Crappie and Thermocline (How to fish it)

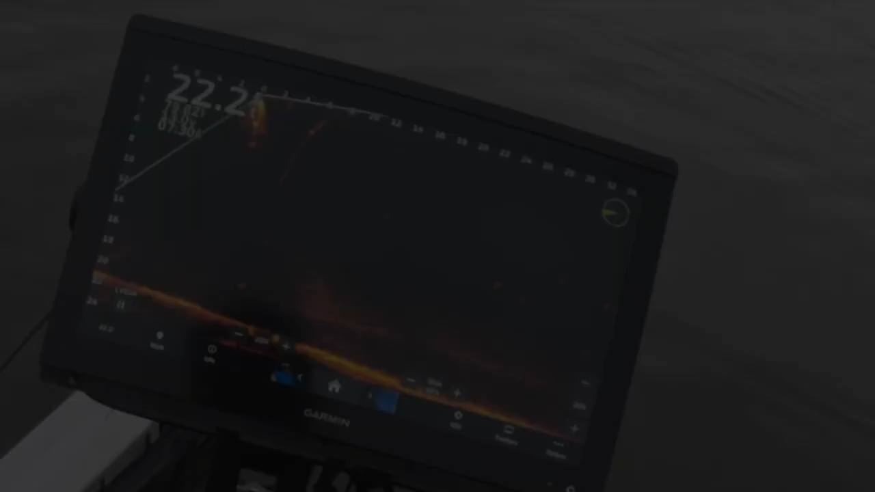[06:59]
There he is, now he's in the strike position. And now I'm going to push it down to him a little bit and we'll catch this fish. He's in the strike position. Check him out, all the way on the thermocline. About a foot, two feet down.